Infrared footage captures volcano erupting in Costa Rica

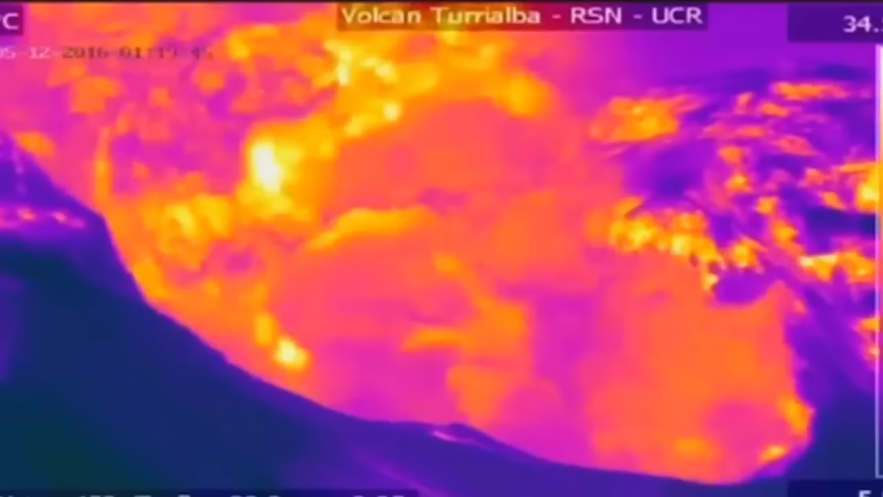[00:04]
This dramatic footage shows a volcano erupting, captured on infrared camera.
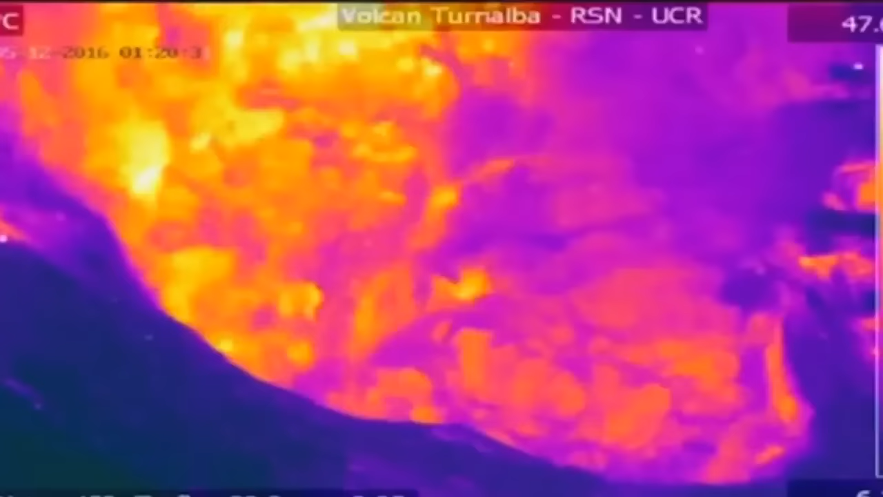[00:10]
Seen here, Costa Rica's Turialba volcano ejects clouds of volcanic ash,
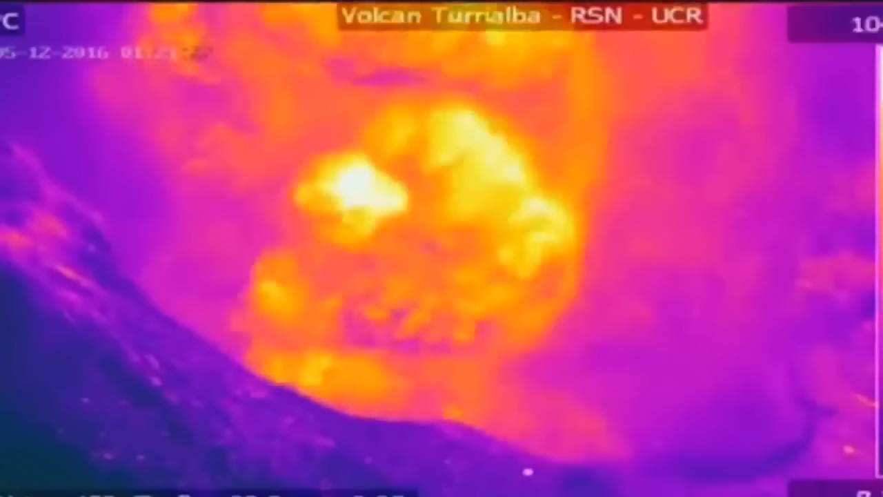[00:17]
gas and rocks in an eruption that comes a month after the volcano's most powerful in two decades. One that forced the evacuation of residents from the surrounding area. The explosion was recorded by the National Seismological Network in Costa Rica
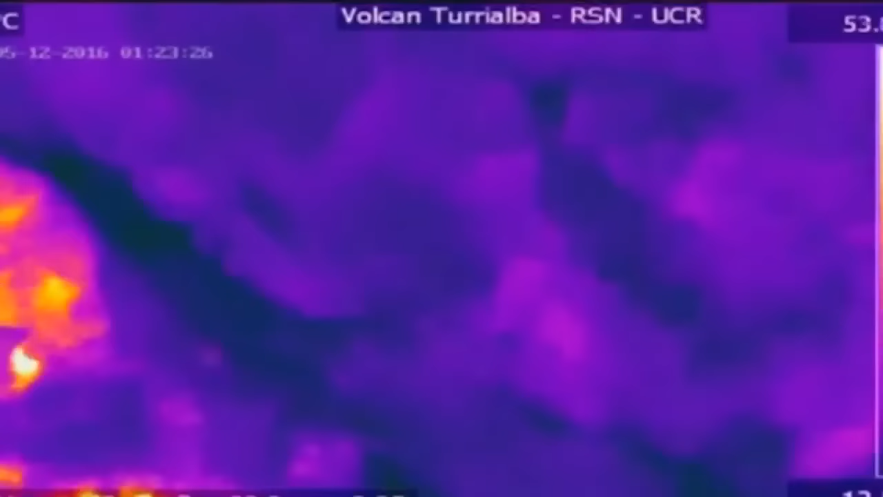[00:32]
using a thermal camera permanently placed on the summit of the volcano, which lies 30 miles east of the capital, San Jose.
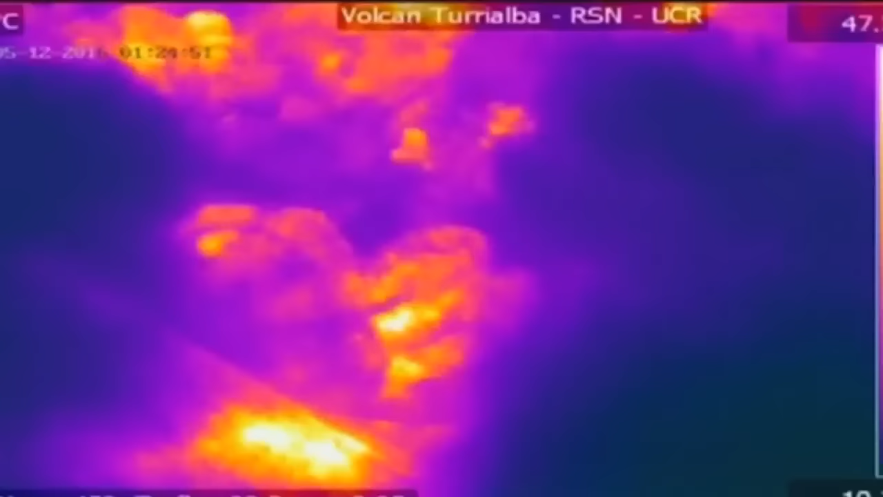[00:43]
The video has been sped up to provide a rare glimpse of what a volcanic explosion looks like up close and personal.